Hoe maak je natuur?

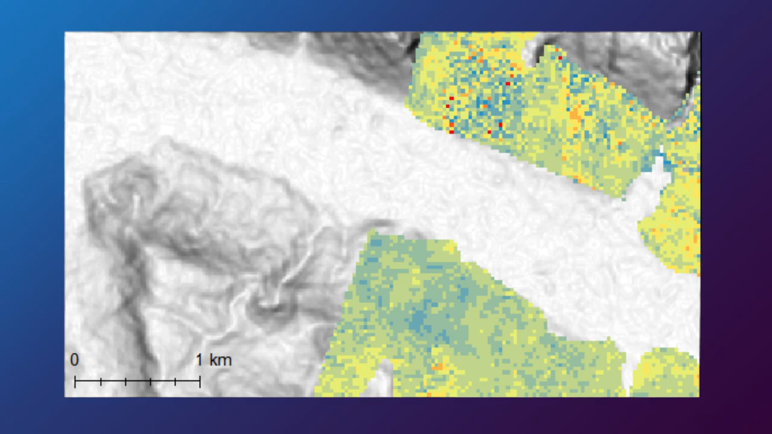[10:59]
De gele plekken duiden op een stuk land waar maar weinig effect te zien is na het ingrijpen van de mens,
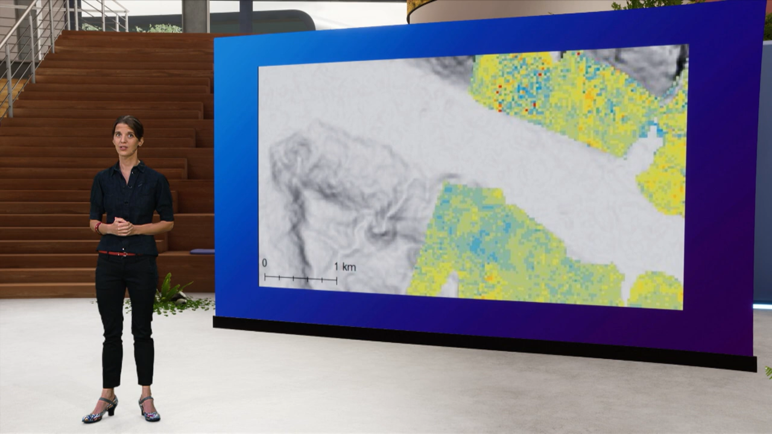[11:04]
terwijl de groene plekken juist een sterk positief natuurherstel laten zien. Dit soort uitkomsten geven ons veel inzicht over hoe wij natuur kunnen maken.